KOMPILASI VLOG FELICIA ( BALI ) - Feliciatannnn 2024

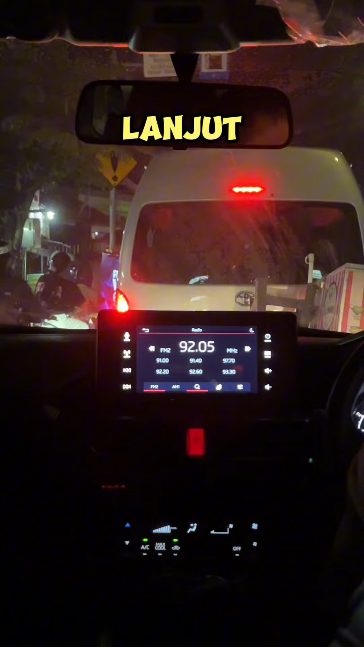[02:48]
Kita menghadapi macetnya Bali ya Kita cari dessert yaitu gusto gelato Aku udah sering kesini